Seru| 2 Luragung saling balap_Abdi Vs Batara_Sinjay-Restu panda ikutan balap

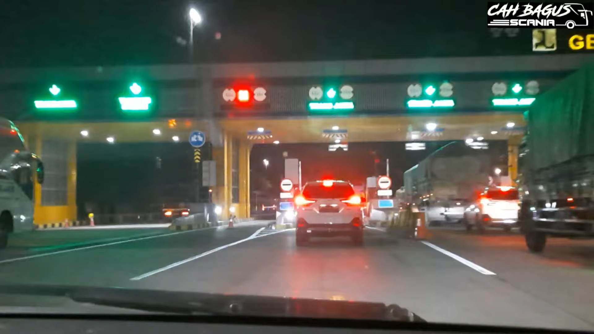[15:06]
wah sinar jaya 81 VX ini line mana sinar jaya lari jos banget ya wah luragung sudah jauh nih guys sama sinar jaya udah menghilang gokil seru nih di cipali nih